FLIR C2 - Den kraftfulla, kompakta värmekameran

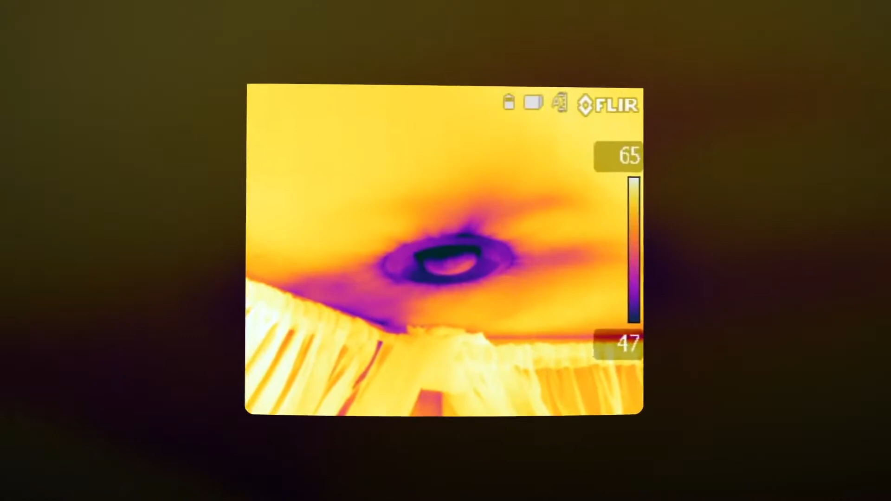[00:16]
De är kompakta, lättanvända, ger skarpare bilder och är mer prisvärda än någonsin.
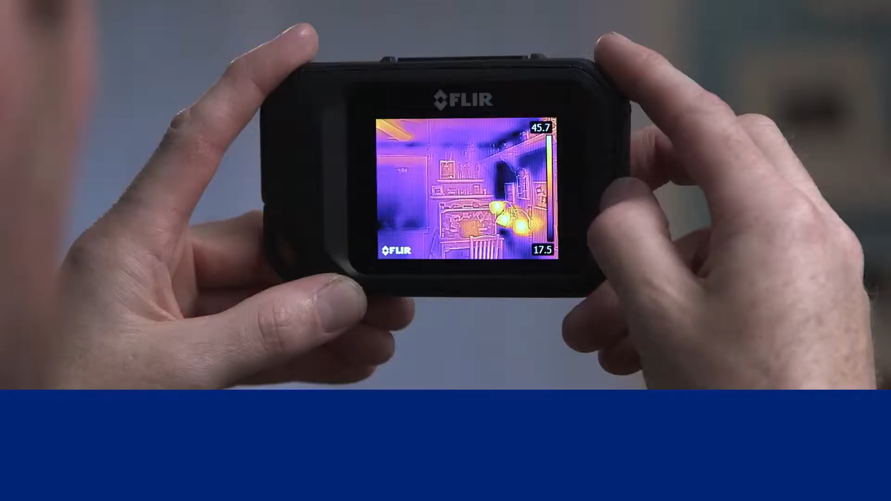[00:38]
Hitta svaga punkter i takmembranet.
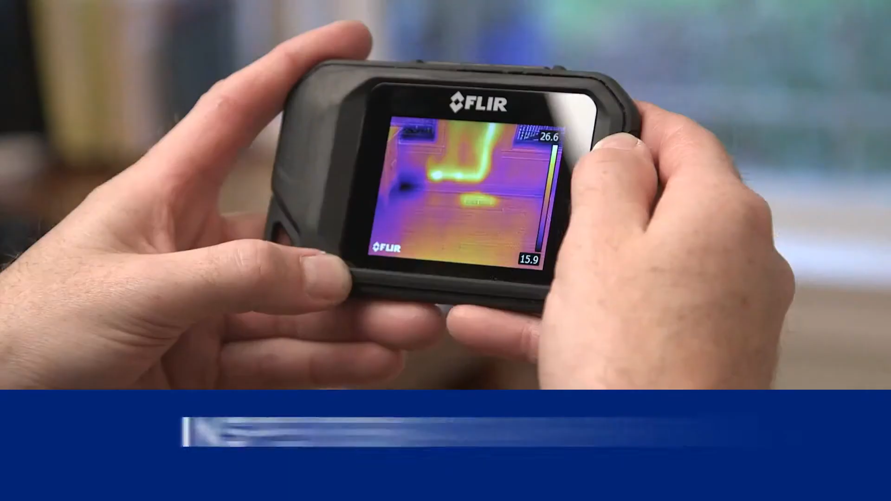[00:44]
Hitta rör i väggar utan ingrepp.
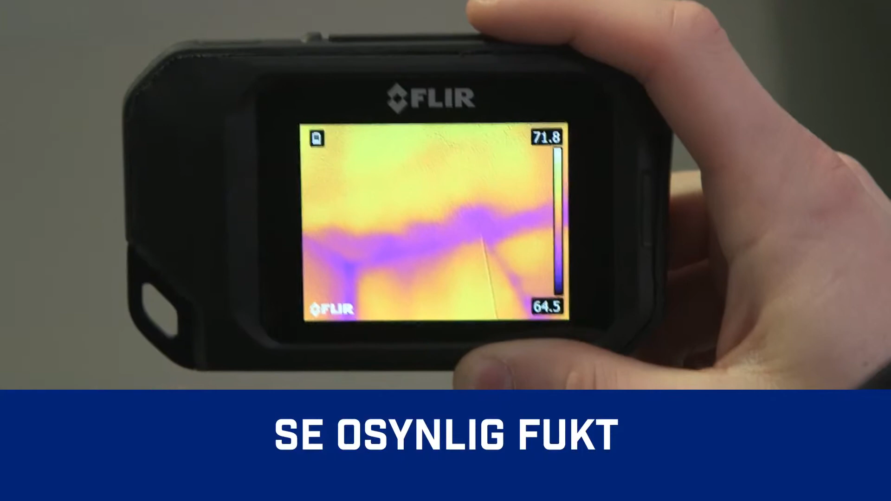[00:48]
Hitta tecken på fukt och övervaka torkning efter reparation. Kontrollera och balansera temperaturen i värmesystem.
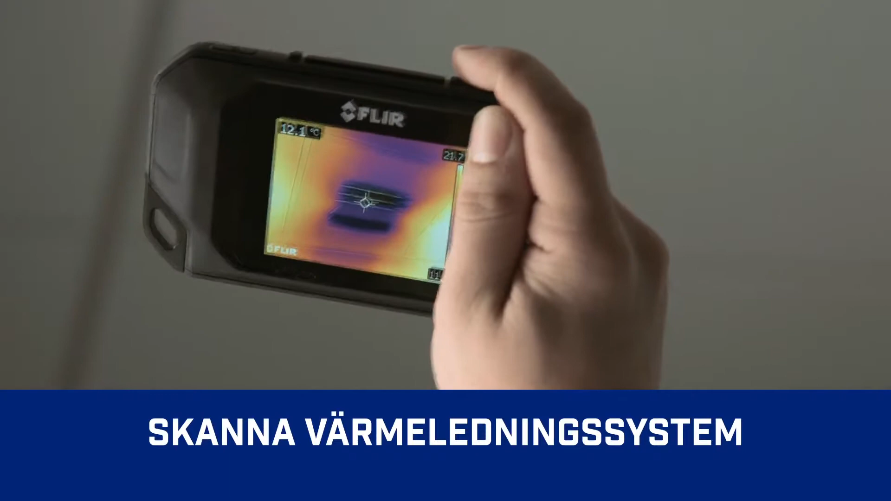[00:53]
On screen: spot 12.1°C
Felsöka elsystem och elskåp.
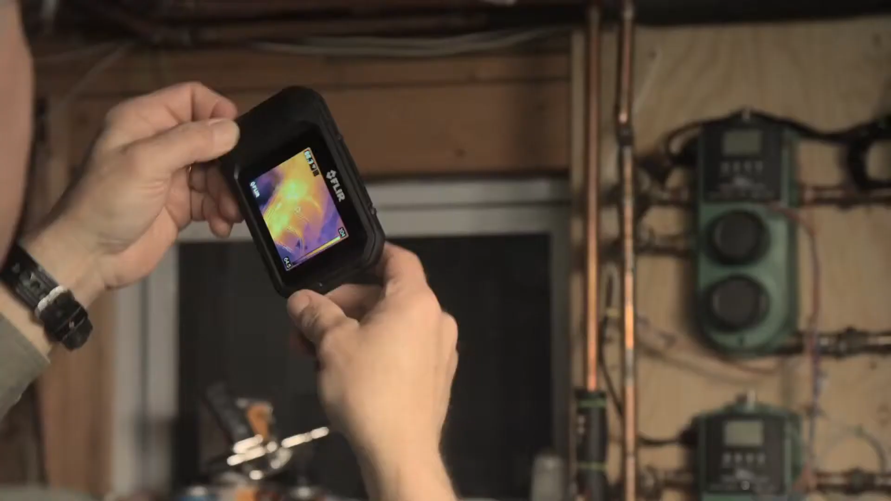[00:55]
C2 innehåller en värmekamera samt en visuell kamera med brett synfält. Vilket gör det enkelt för användaren att snabbt inhämta viktig information.
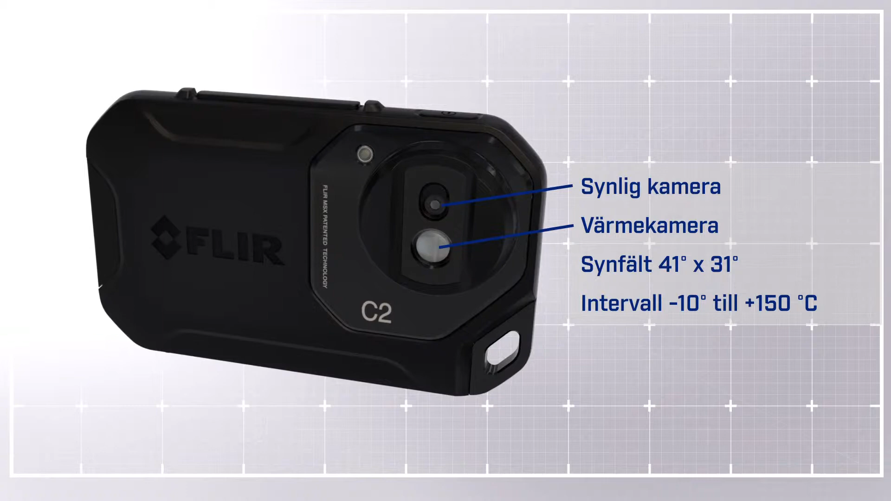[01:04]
Med pekskärm, vilket gör det enkelt att hantera kamerans funktioner.
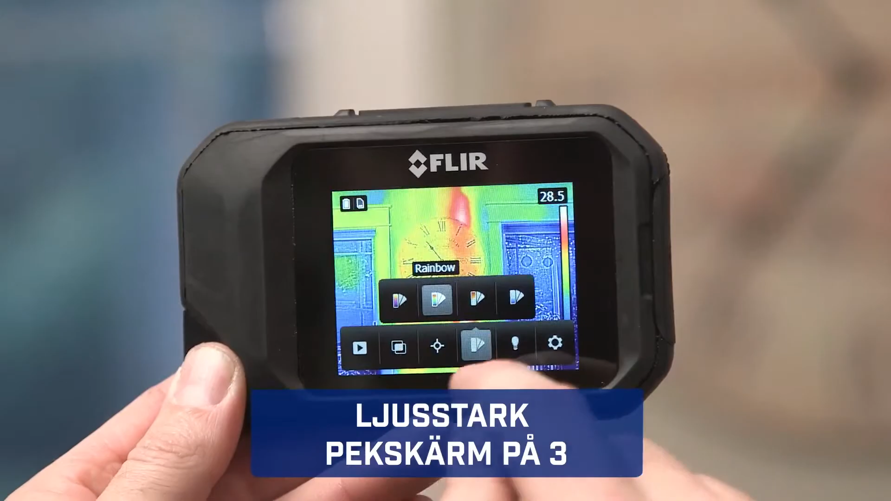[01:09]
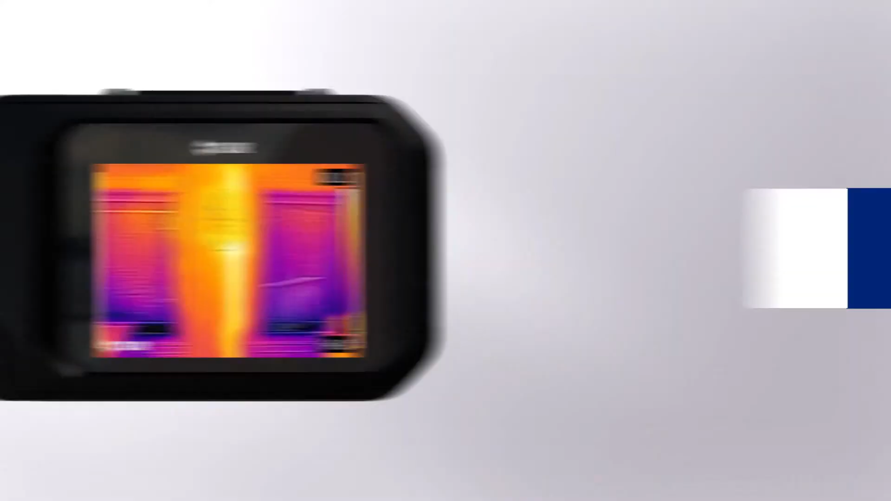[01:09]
MSX-förbättring lägger till tydliga detaljer i realtid. En kraftig inbyggd LED-lampa.
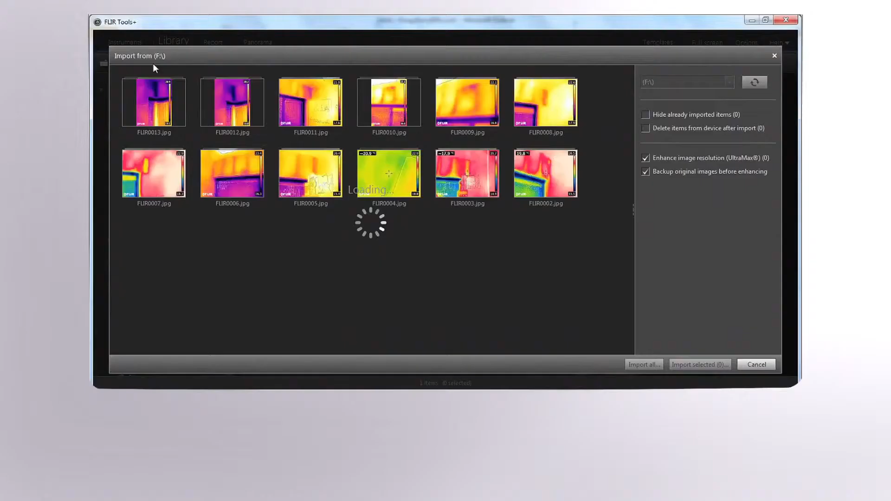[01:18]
Enkel överföring av radiometriska JPEG-bilder förenklar analys och rapportering.